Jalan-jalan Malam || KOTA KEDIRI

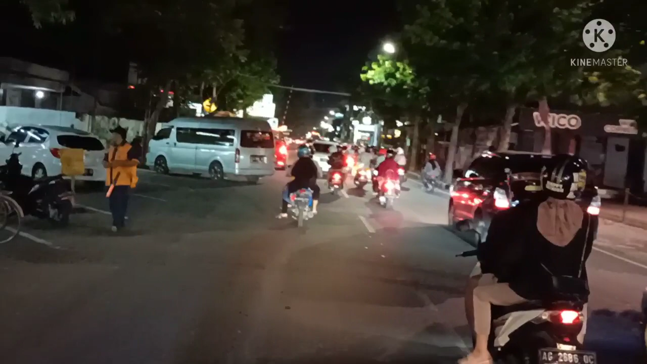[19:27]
Jadi yang ingin berlibur ke Kediri, monggo. Jangan lupa main-main ke SLG Simpang 5 Gumul, teman-teman.
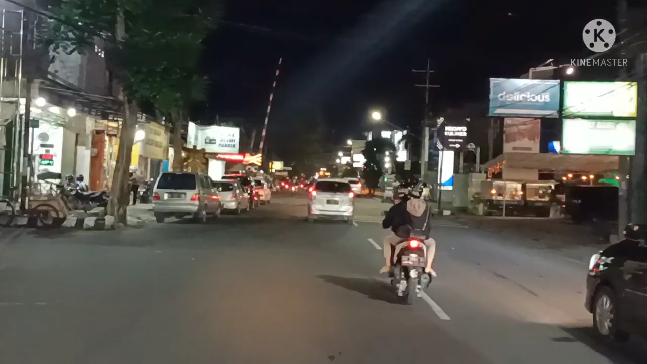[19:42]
Jadi ini kita di kawasan Jalan Doho, teman-teman.
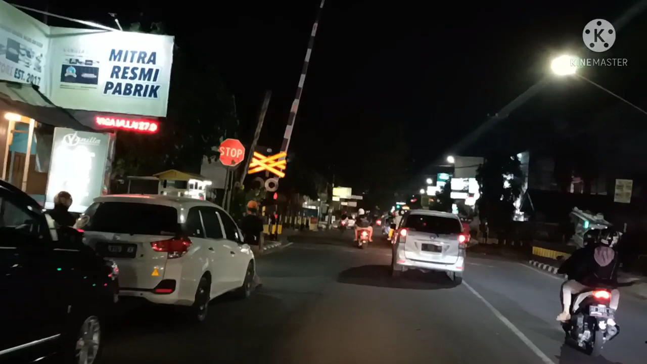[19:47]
Jadi jantung kota ya, pusat kota kita berada sekarang ini. Jadi memang ramai bener.
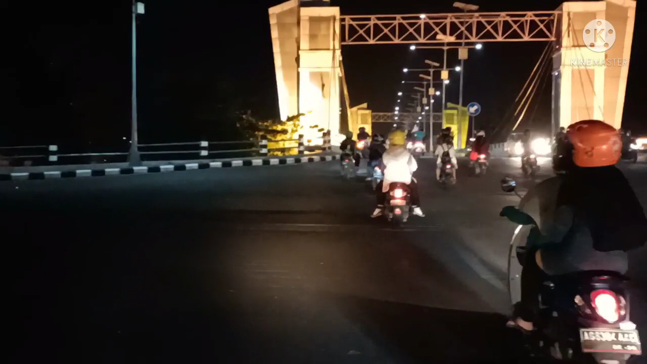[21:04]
Teman-teman, inilah jembatan baru. Kita sedang menyeberang, teman-teman bisa lihat.
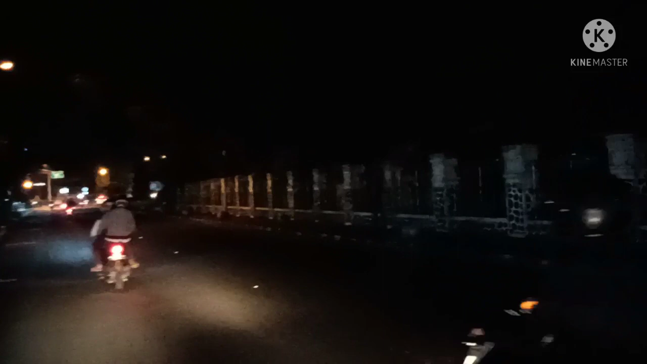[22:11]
Oke, teman-teman, ini kita udah memasuki daerah Sekartaji, Bundaran Sekartaji.
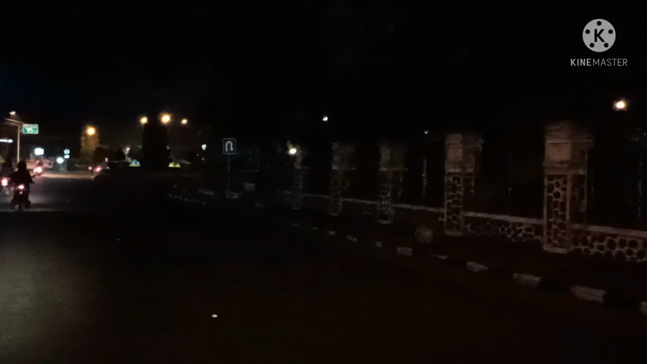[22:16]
Oke, seperti ini, teman-teman, di waktu malam.
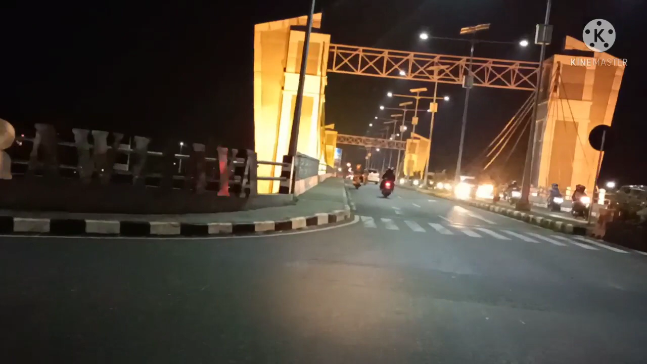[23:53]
Jembatannya gede sekali. Di sampingnya Kali Berantas, teman-teman. Kalinya luas banget. Jadi jembatannya gede sekali. Ya, buat teman-teman yang ingin ngambil foto,
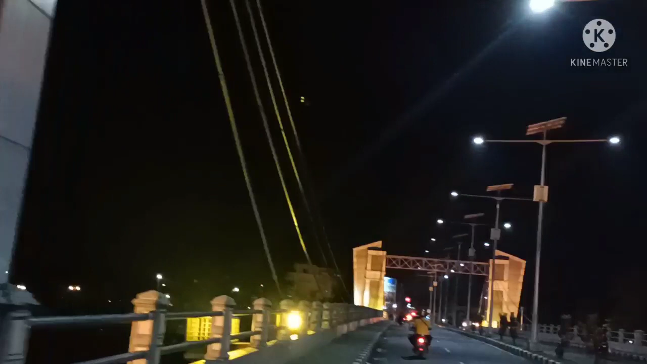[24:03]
hobi foto atau hobinya selebgram, monggo bisa foto-foto di sini, sangat indah. Taman Berantas. Di bawahnya juga ada Taman Berantas, teman-teman. Ini luas banget.
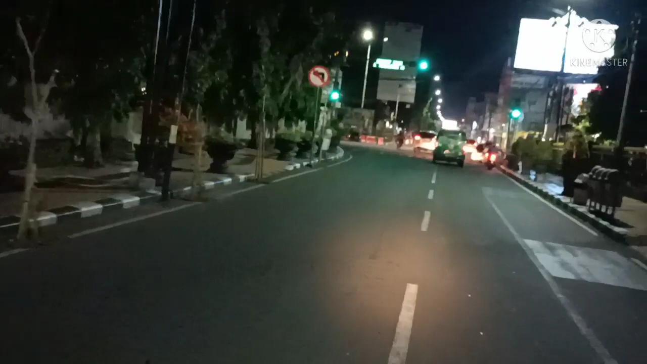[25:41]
Sekarang memasuki pusat perbelanjaan terbesar dan jalan jauh. Oke, teman-teman, jadi ini sekarang kita di pusat jantung kota, tempat apa?
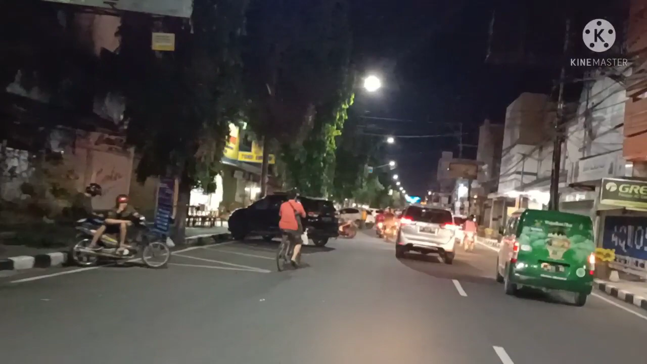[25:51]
Perbelanjaan terbesar ya. Ini teman-teman bisa lihat ini.
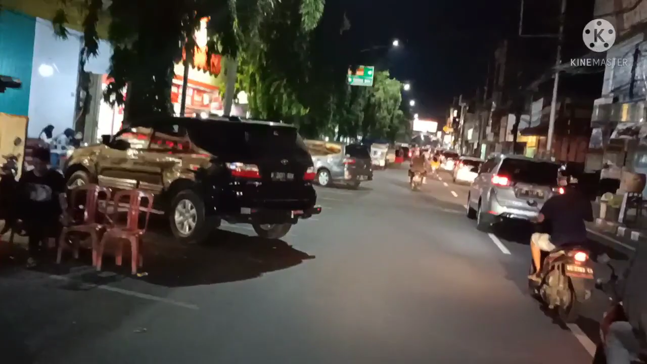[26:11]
Jadi kalau masyarakat Kediri kalau belanjanya ya di Jalan Doho sini, teman-teman. Ini memang untuk khusus perdagangan apapun semuanya di sini. Yang kualitasnya bagus semuanya di sini, teman-teman. Nah. Oke, ini masih ada orang lalu lalang untuk belanja, teman-teman.
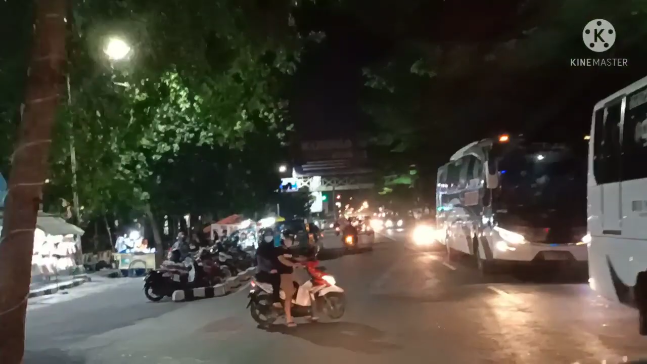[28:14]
Oke, teman-teman, ini kita udah sampai di alun-alun.
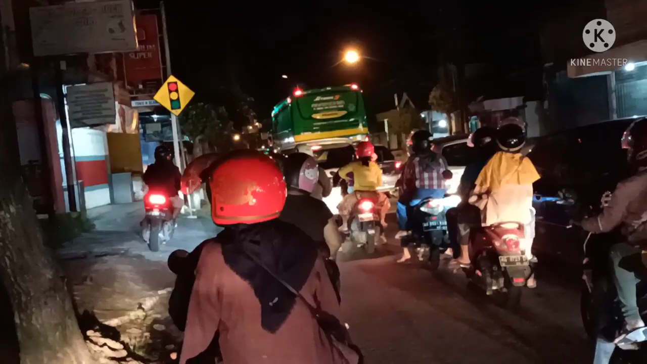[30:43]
Oke, teman-teman, ini kita masuk ke area Ngeronggo. Ngeronggo sebelahnya Manisrenggo, teman-teman.